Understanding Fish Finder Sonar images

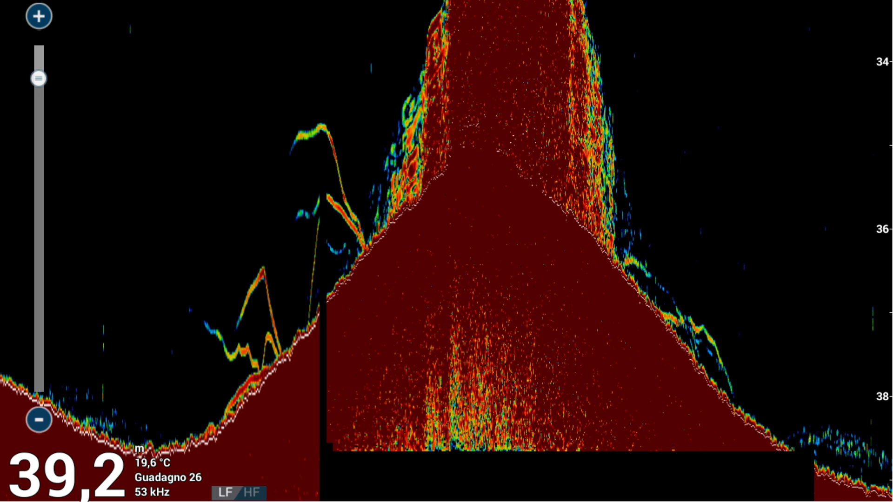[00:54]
On screen: water 19.6°C
Screenshot photos where there are fish.
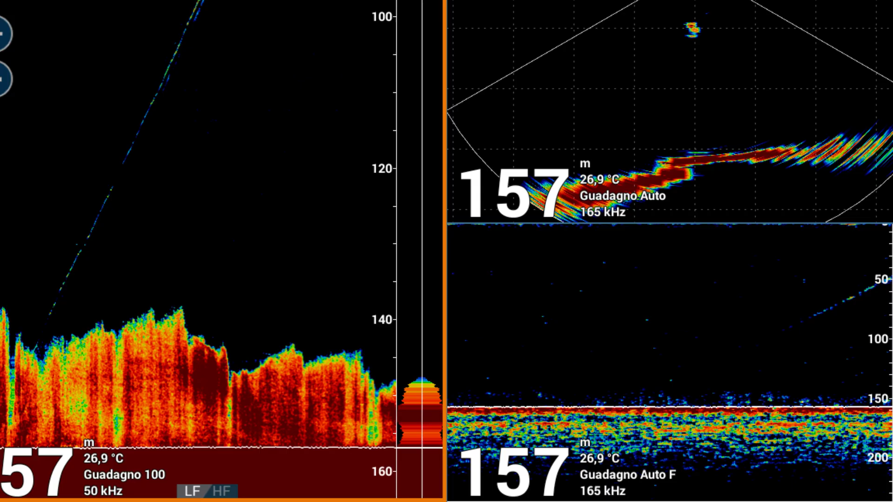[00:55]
On screen: depth 157 m, water 26.9°C
Where there is the dry. Where there is the hole.
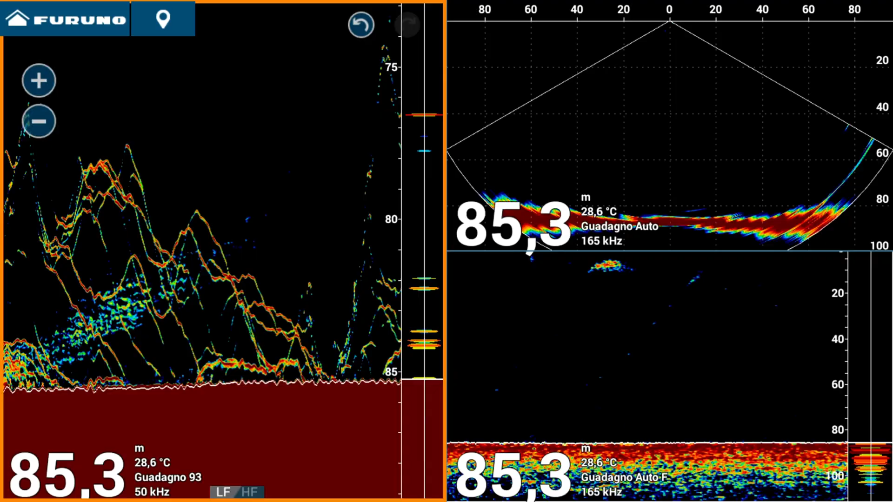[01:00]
On screen: depth 85.3 m, water 28.6°C
But it is really. What do you think? That is that. It is the representation of what is at the bottom. But you don't have to imagine it in one way. Like a picture. Like a section.
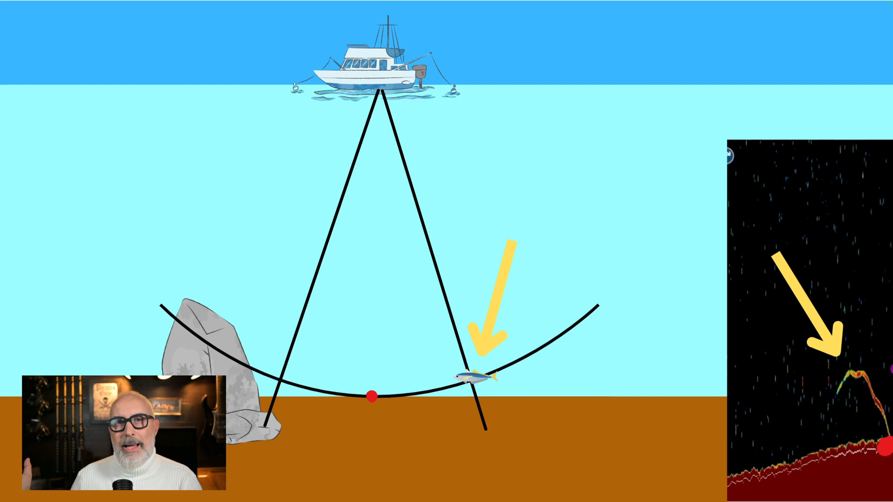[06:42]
So this mark is in a position. Different. I respect the bottom. That is under the boat is. Far away. It can be even. Seven. Eight. Ten M away. No. Exactly at the bottom. Where it is. Scoring. This. This is something that needs to be understood well. When we have a design of a target. It is not said that this design. Match. With the fund. And this becomes fundamental. The moment we go to. On a Lisa. For example. Or let's go put. A mark. On our echo sounder. Put the mark. On the echo sounder.
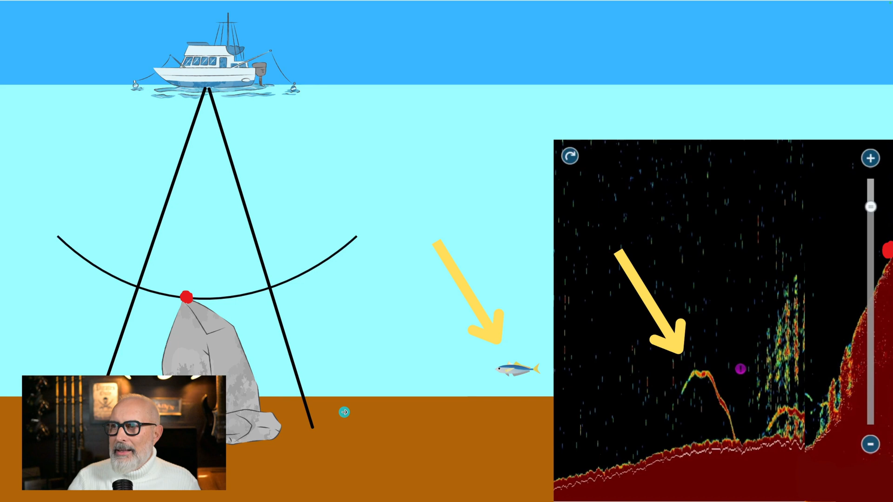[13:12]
Edition. This is it. E. End. Everything is clear here. This is the fish that was here over there and fundamentally this too is clear. If there are others here right now. Fish. We certainly don't see them.